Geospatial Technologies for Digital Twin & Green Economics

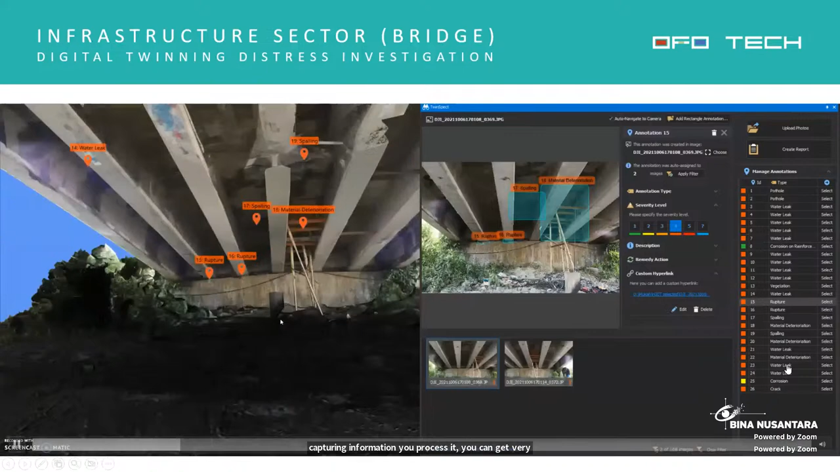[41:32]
And with that, you can do a lot of post-processing, post-analytical applications, as I've mentioned, for the purpose of managing this asset. Sorry.
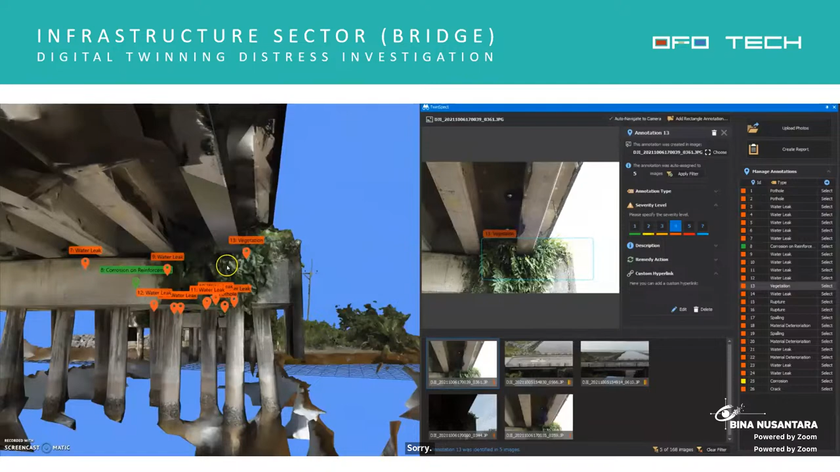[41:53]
So you can even label various subject matters, anomalies, let's say greenery on the right.
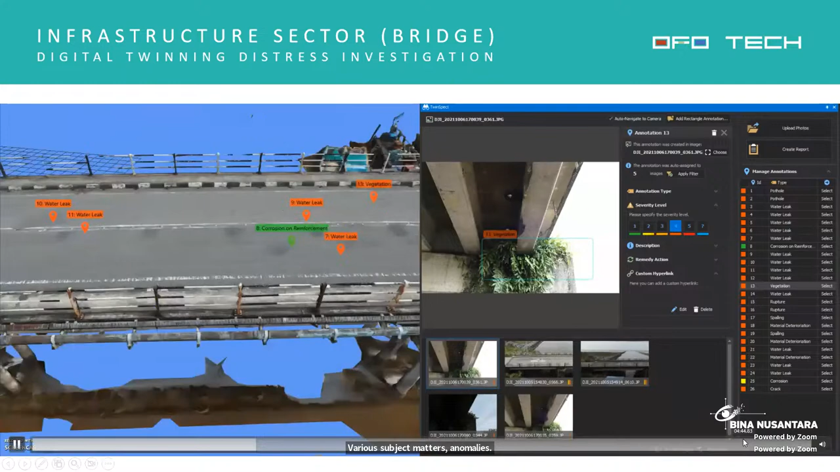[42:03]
So there is a hijau-hijauan greenery that is overstretching.
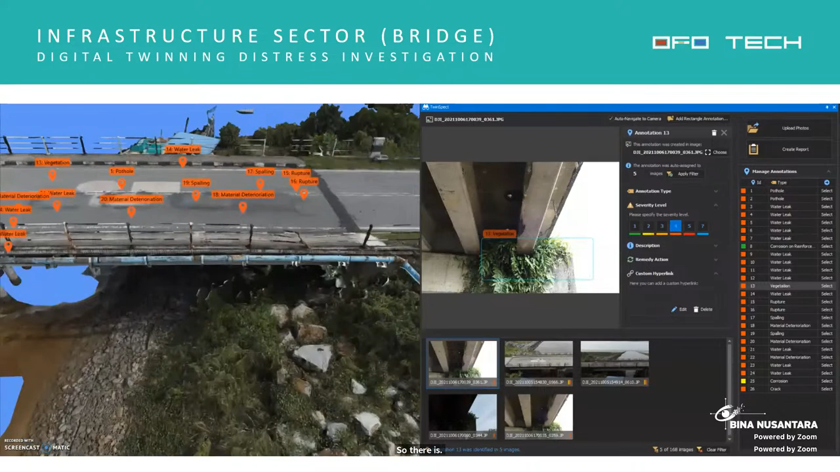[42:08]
So we can even automate that label information, upload that.
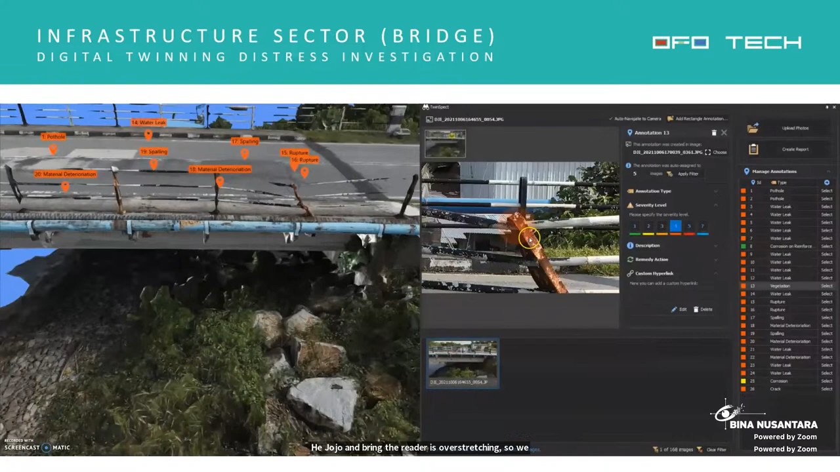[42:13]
So next inspection, AI, the drone just flies automatically. It can recognize again that subject matter, add on to the list of detection,
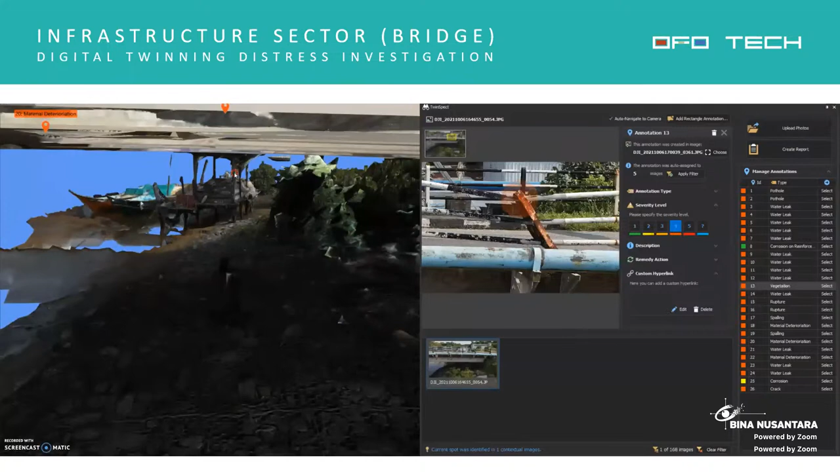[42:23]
inventory, so on and so forth. So it can audit, analyze, and do its further reporting.
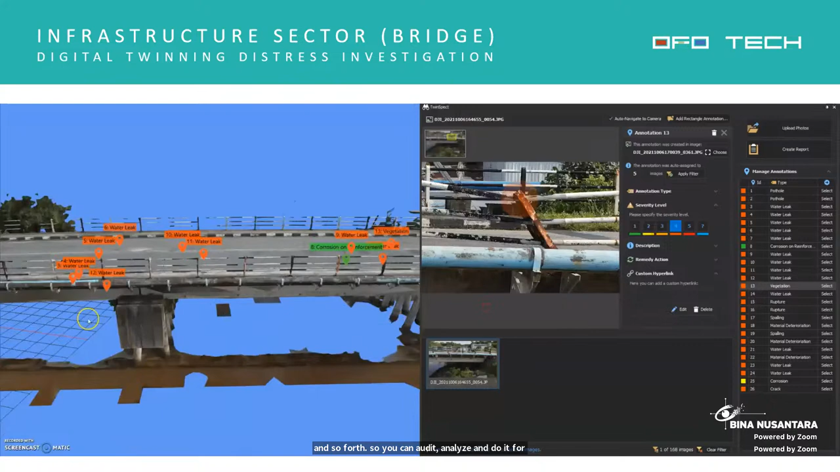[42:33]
Yeah, so that would be bridges.
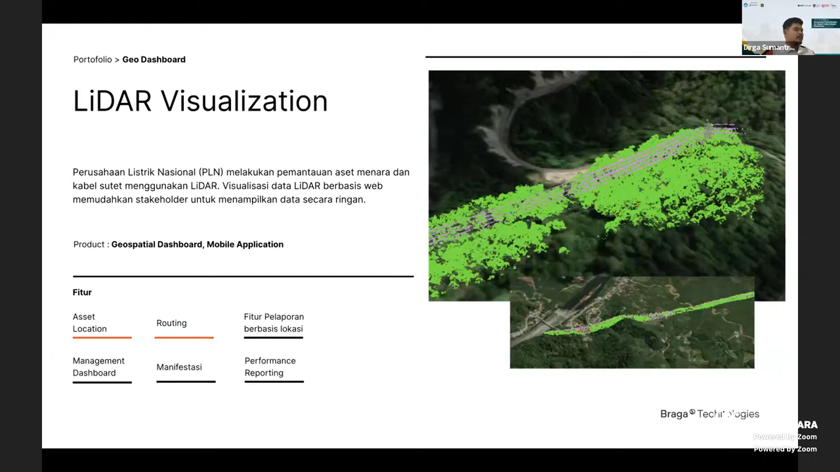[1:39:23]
So the challenge is how we can visualize with a tiling processing, so it will decrease it will increase the performance of data visualization.